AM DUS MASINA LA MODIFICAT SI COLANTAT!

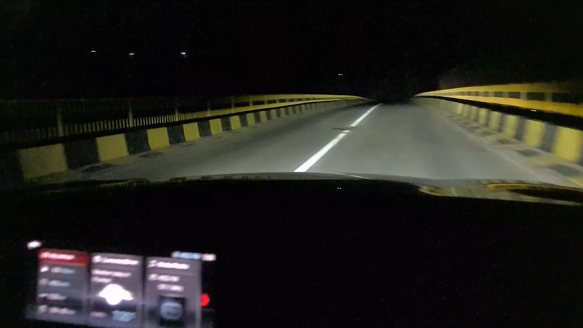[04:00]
Într-adevăr Nu am ce să obiectez Și vreau să vă mai menționez Dacă pot să arăți acolo în bord Asistența la fază lungă Și faza lungă automată
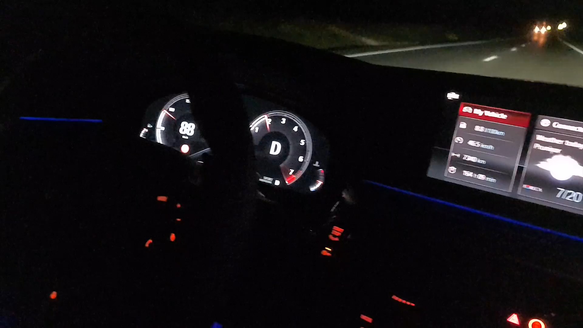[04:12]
Efectiv când vine o mașină din față Mi se pare foarte tare Și nu cred că mă mai pot Dezobisnui de acest lucru Când vine o mașină din față Și are Gen vede imediat faruri Sau când intrăm într-o localitate Schimbă
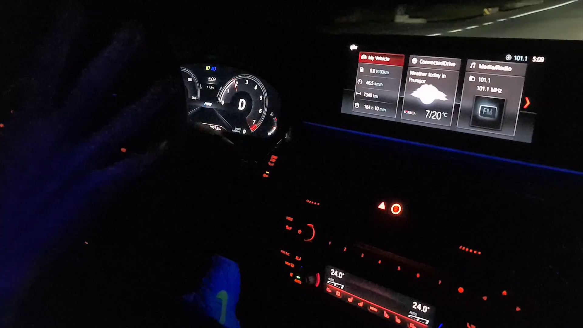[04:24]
imediat faza scurtă Și după aceea când am scăpat de mașină O să vină imediat pe fază lungă Ceea ce mi se pare foarte tare Că tu nu mai trebuie să mai stai Bine,
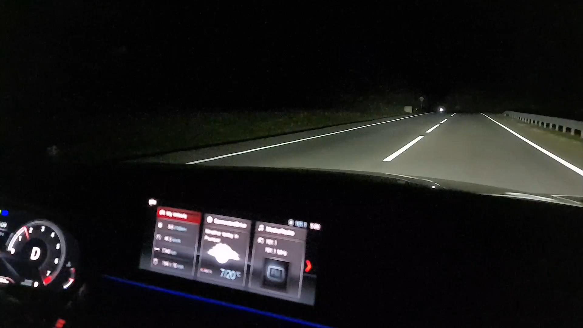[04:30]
dacă vrei Ai și chestia aia cu fază lungă O fază scurtă Să dai tu manual old
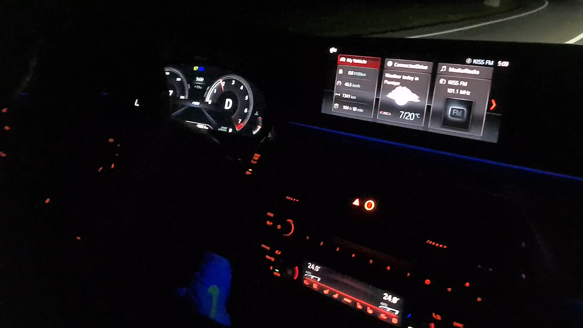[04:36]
school Dar altfel nu mai ieși tu toată ziua Ca să faci tu în continuu Faza lungă, o fază scurtă Să stai pe fază Mamă,
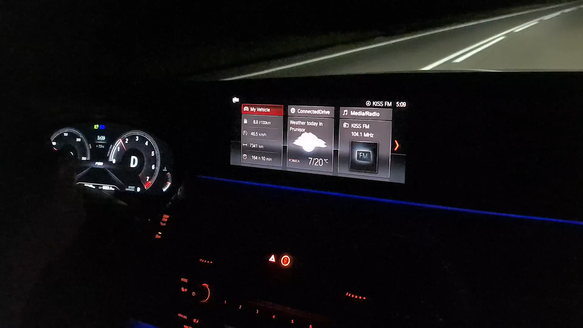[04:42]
vine ală din față Nu vine, lorbesc, nu lorbesc Automat Lumina este adaptivă Dacă vine,
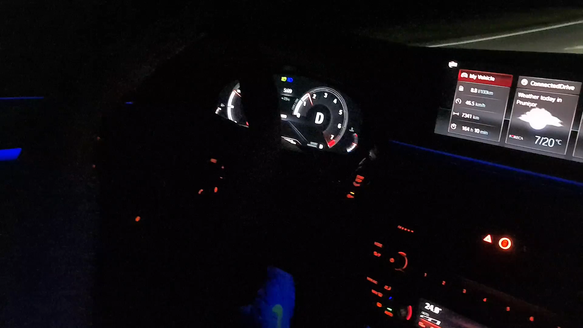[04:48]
nu lorbește Și vine toată lumina pe partea dreaptă Și după cum o să faci și în față Se vede ca și cum ar fi ziua Adică
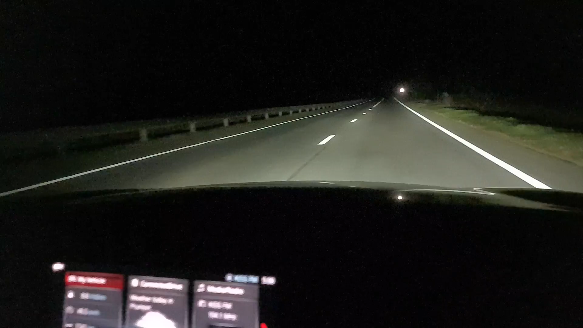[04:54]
n-am nicio problemă În a conduce cât se poate de sigur Bine Limita vitezei legale, logic Și acum mă văd și eu Că am aprins luminile Cam asta este pe timp de noapte O să revenim când